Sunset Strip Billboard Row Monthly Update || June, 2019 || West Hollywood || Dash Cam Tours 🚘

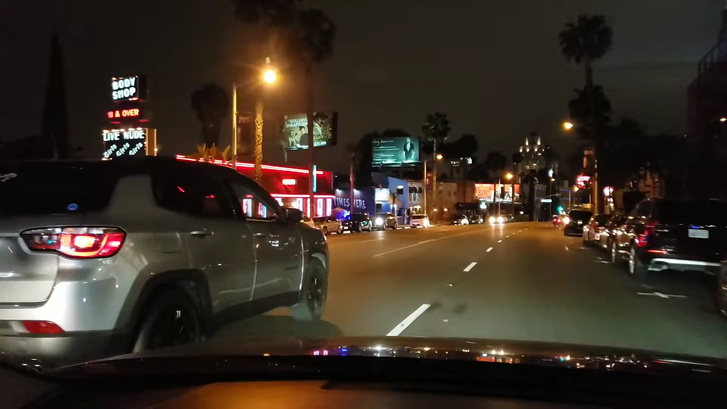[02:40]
this is striptease bar on the left body shop point blank july 12th netflix on the left this is kind of like snitches security community security in this Hollywood on bicycles welcome to new normal madman is chain of marijuana stores netflix some kind of effects
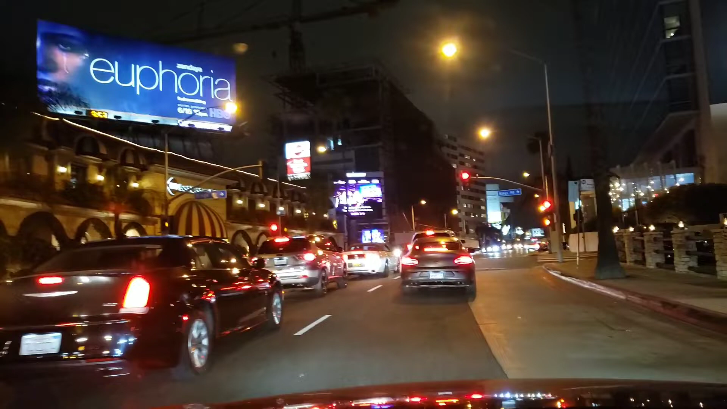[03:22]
and what's on nbc electronic billboard fourth of july fireworks spectacular tonight's show jimmy fell and that's hotel and that's
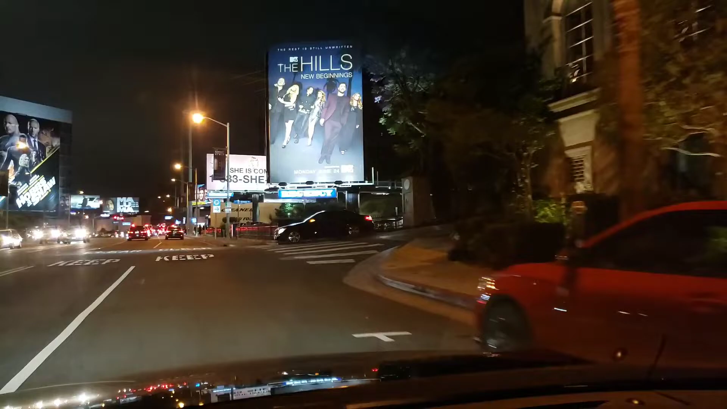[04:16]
mt clinton mt clinton a and e east marijuana delivery
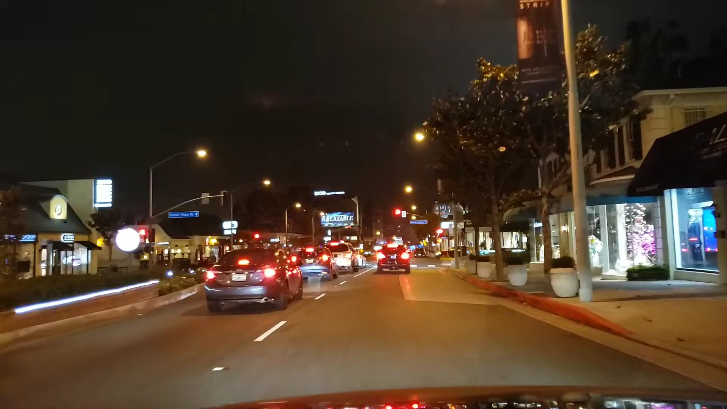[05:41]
passing the fashion alley you can say so
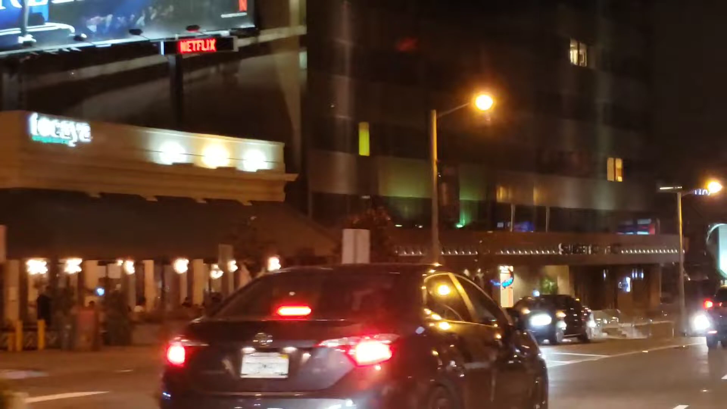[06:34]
Alien Degeneres. Netflix. There's new. There's a cloudest voice. Showtime. Hawkins. I don't know, it's a book.